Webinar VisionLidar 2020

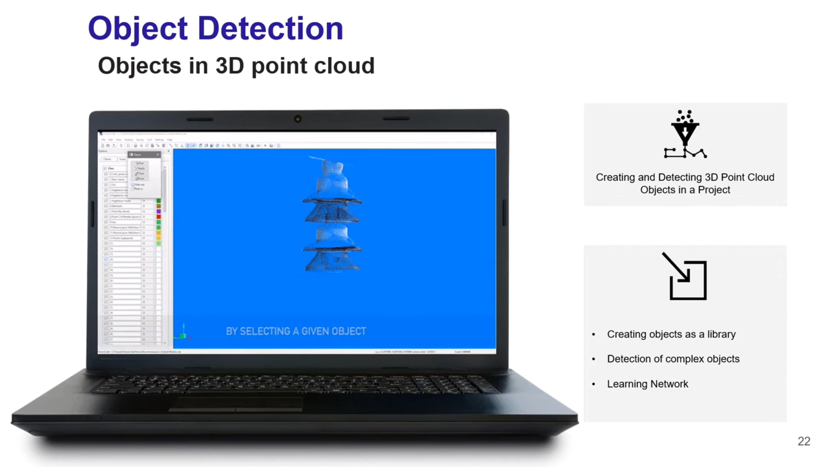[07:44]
Those objects can be saved in a library, to be reused in other projects. The software will detect for you, complete objects based on a learning network. We are using the AI to be able to retrieve similar objects,
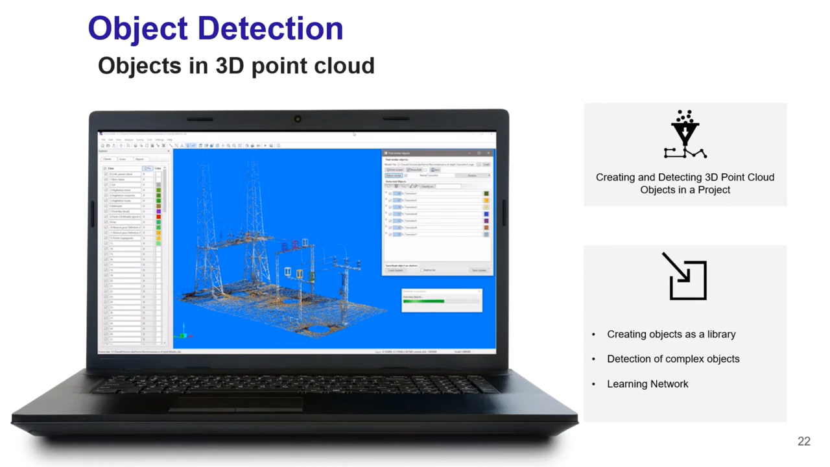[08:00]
with a percentage of compatibility within your whole project, which can help you out to extract all the same objects at once.
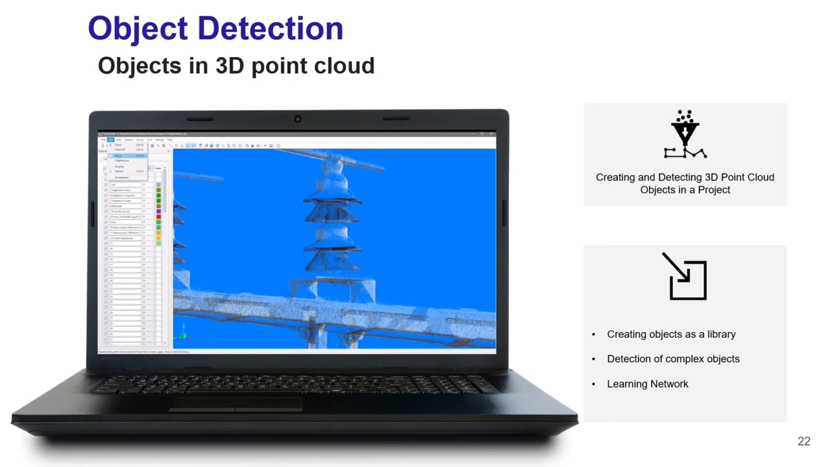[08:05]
Now, the sharing portion of Vision LiDAR.
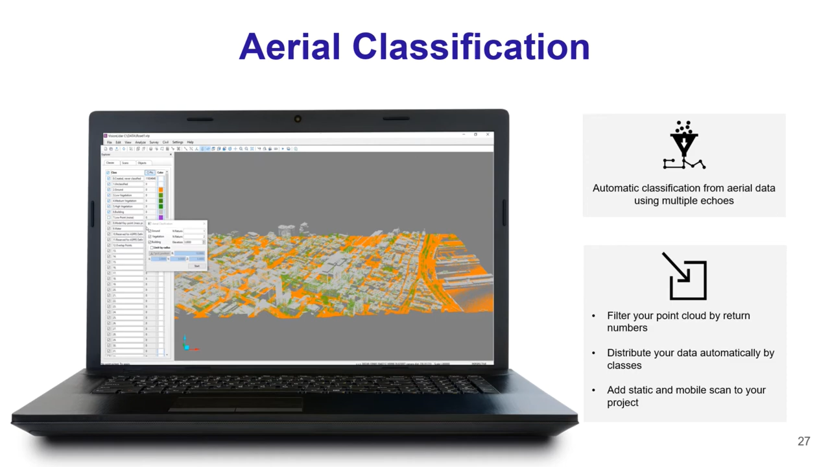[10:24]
The ground in orange, the vegetation in green, and the building in grey. On top of that, you also have the possibility, through Vision LiDAR, to add another scan, such as a territorial or mobile scan, to complement your project. Now, we are introducing a new dynamic volume computation, which will calculate the volume directly from your scan, or between two scans in multi-date. So now, instead of determining or creating surfaces within your projects, you just select or delimitate the area for which you want to calculate the volume when you're using from one scan. Otherwise, you just simply select two scans in a multi-date way,
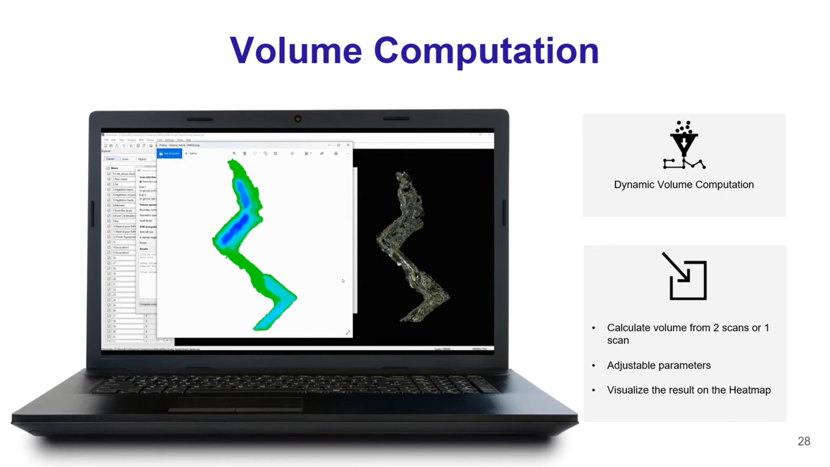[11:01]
and the software will be able to do volume computation between those two scans, depending on the parameters selected. Once the calculation is done, you have the option to visualize the results on the heat map, which will locate those changes for you,
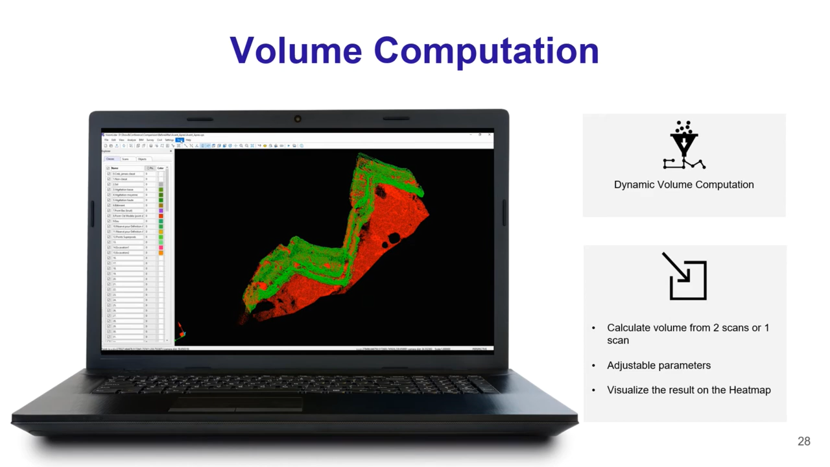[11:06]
and you also have the possibility to publish those results within a report. Now, with Vision LiDAR, you can extract point clouds from photos, either aerial or vertical photos, which will create for you a colorized point cloud.
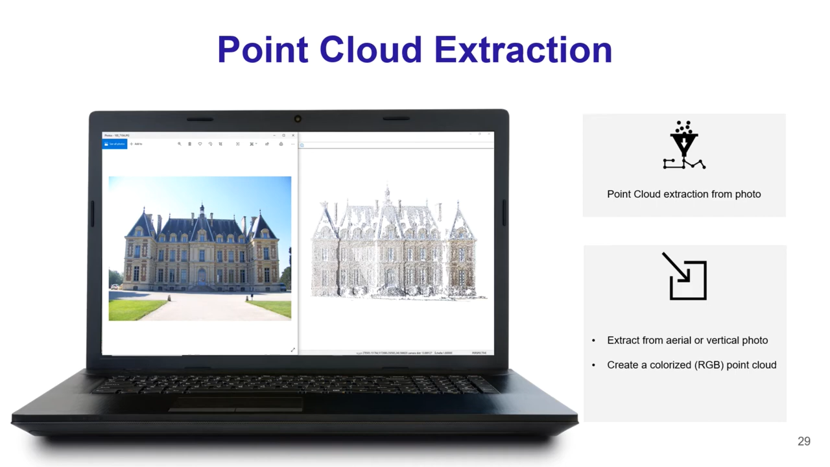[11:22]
Once the point cloud is extracted, you will then have the possibility to do your extraction or analysis, or even your classification, as usual, within your project. For Vision LiDAR 2020, we are introducing three new feature extractions. First one, the edge detection. The edge detection will detect for you the edges and curbs automatically.
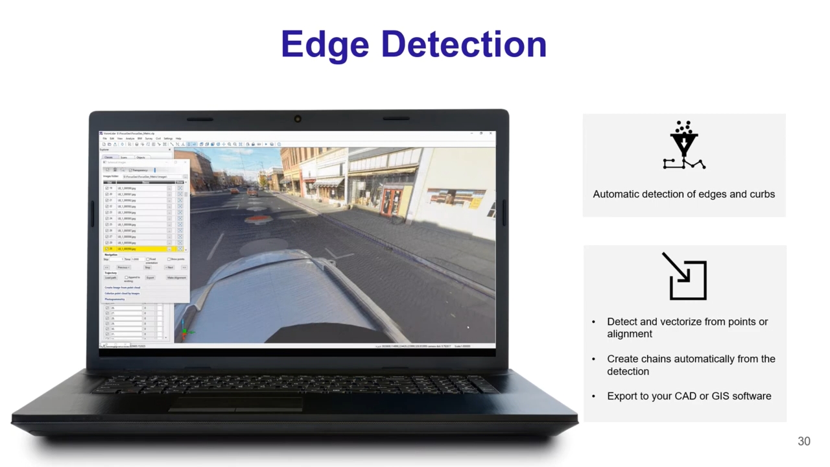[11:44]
For example, for sidewalk, you can detect at the same time the top and bottom of the curb,
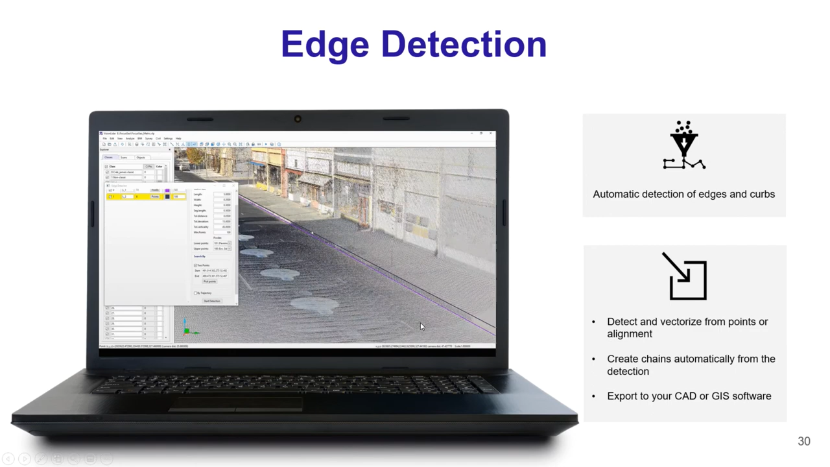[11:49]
and you can attribute a feature code for each line, so when you do your exportation to your CAD software,
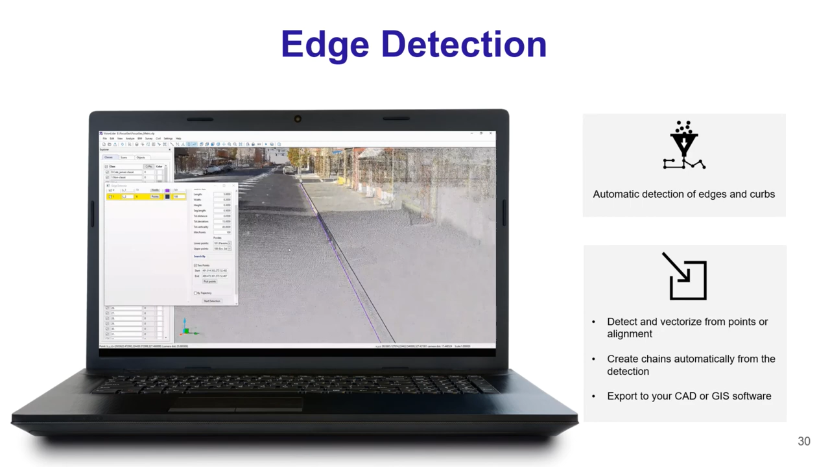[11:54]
each element will be already identified for you. Next, we have the crash bear detection. In this module, you have the option to do the automatic extraction and vectorization of your crash barrier.
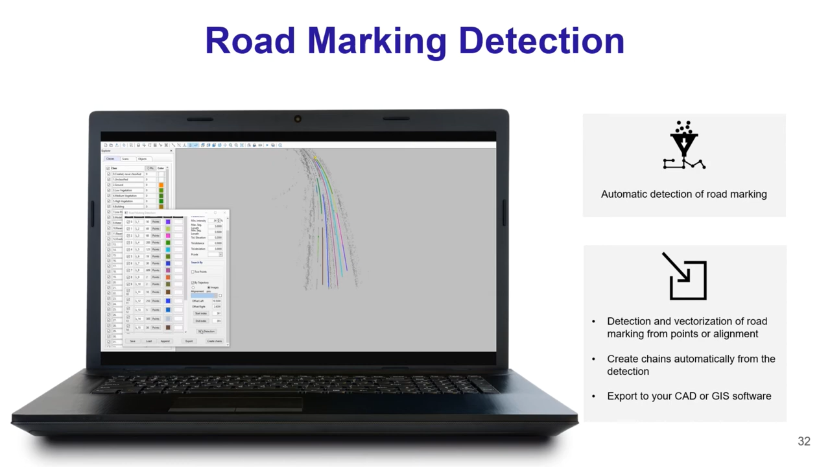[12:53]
which will create chains automatically for you from the detection, the same as for the curb detection and crash barrier detection. And for the previous two extraction features we saw, in road marking, you also have the possibility to export with extraction directly to your CAD or GIS software.